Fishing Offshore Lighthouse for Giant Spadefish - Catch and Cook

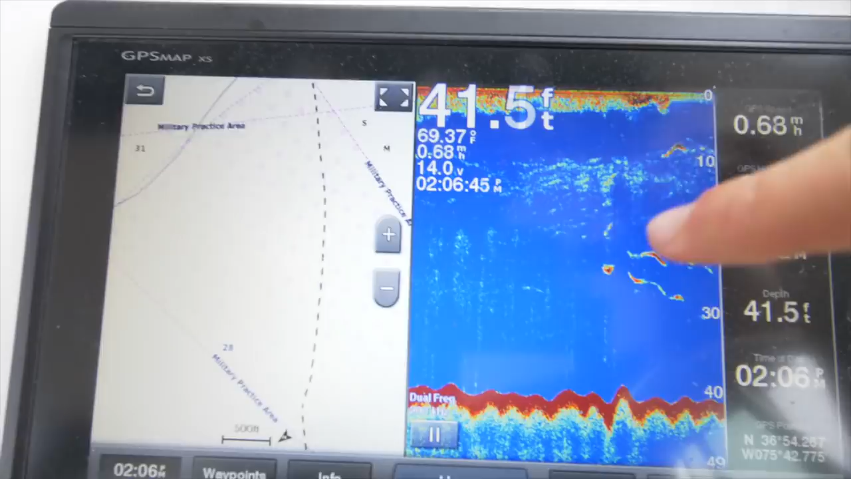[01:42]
On screen: depth 41.5 ft, water 69.37°F
These spadefish are gonna be all over you guys they'll be in the top part the middle part and the lower part of the water column so anyways we got tons of marks look at that that's what we want to see right there.